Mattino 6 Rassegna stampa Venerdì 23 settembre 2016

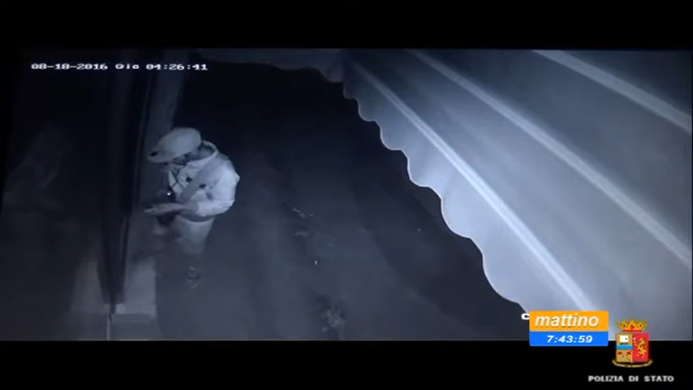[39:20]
delle associazioni di categoria Mario Bolognese e Salvatore Meo entrambi 27 anni pescaresi con precedenti penali sono i due componenti la banda delle spaccate individuati dalla squadra mobile della questura di Pescara che sta indagando sugli episodi registratisi la scorsa estate in base al modus operandi e alla visione
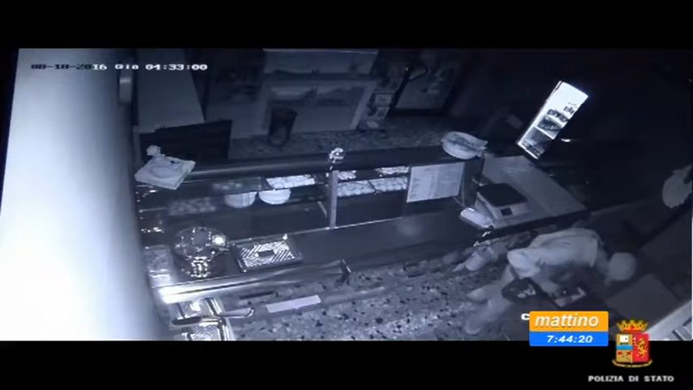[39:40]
delle immagini dei sistemi di video sorveglianza la squadra mobile con l'ausilio della scientifica ha riconosciuto Bolognese come autore del furto di 20 euro e di 4 kg di zucchero commesso nella notte del 18 agosto scorso in una gastronomia di Pescara dopo averne sfondato la vetrina mentre a Meo è stato contestato il furto con spaccata
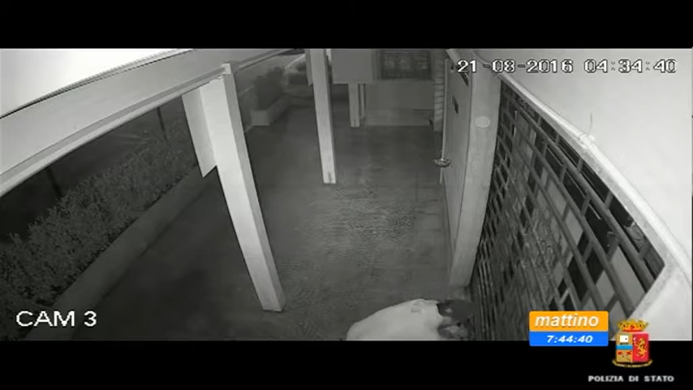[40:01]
che ha fruttato una somma molto più rilevante 1200 euro commesso nella notte del 21 agosto scorso ai danni di una pizzeria di Montesilvano le indagini della mobile sulla